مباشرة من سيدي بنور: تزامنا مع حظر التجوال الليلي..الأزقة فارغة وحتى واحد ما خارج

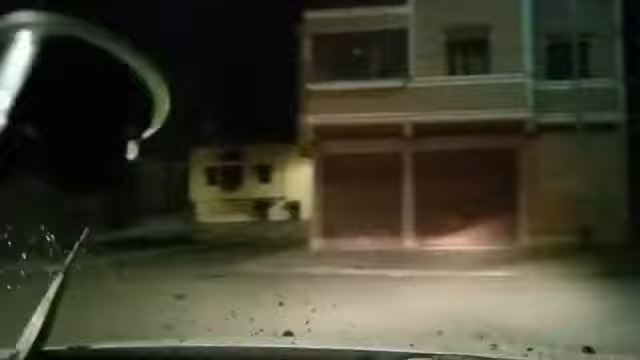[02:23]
الناس اه ملتازمين اه اولا لا كما كتشوف معنا دائما في شوارع مدينة سيدي بالنور في هاد الجولة الليلية ورفقة الاخت اه حسنا تحية لكم كاملين تحية المتابعين دينا
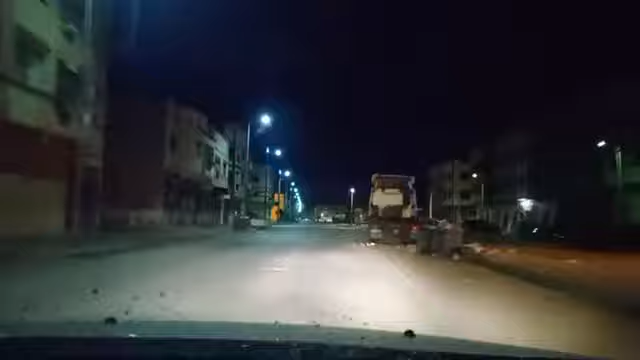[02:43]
على بركة الله تحية اللي غادي نشوفو اللي كومنتر اللي كين عدنا اوكي احنا ما شفناش اه حيشام كريم كريم
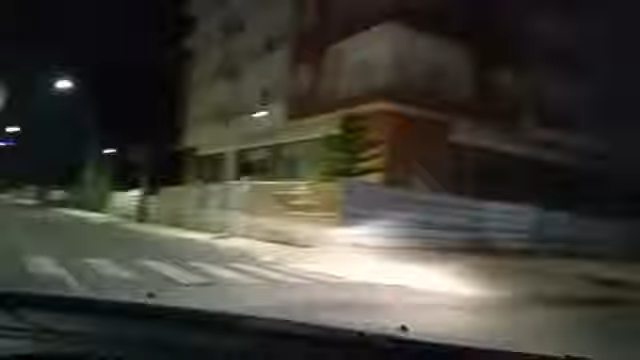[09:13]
مباشرة من مدينة سيد النور سعيد مادريدي مرحبا بك
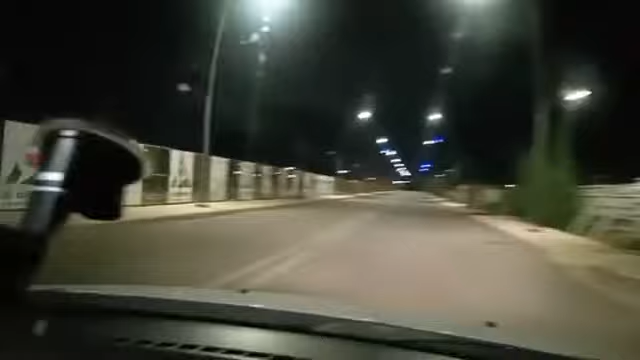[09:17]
تحية لخويا يوسف الشاف هذه هي شوارع مدينة سيد النور اخويا كاريم كاريم مرحبا اه حسام اخويا
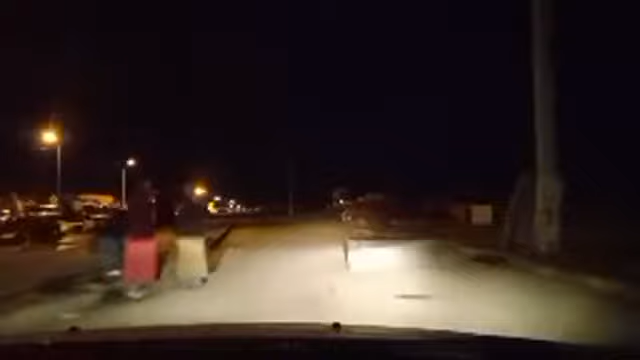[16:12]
يعني الصوقة ليجوا بكري. كما كتشوفو سيارة الامن الوطني.
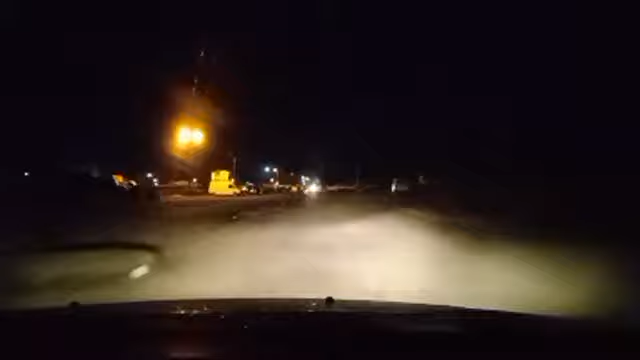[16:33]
اللي كتقوم بالدورية ديالها. هنا بجانبات الصوق. يعني احضر الطوارئ. معمول بها. كما كتشوفوها هي سيارة الامن الوطني. اللي كتقوم بالدورية ديالها.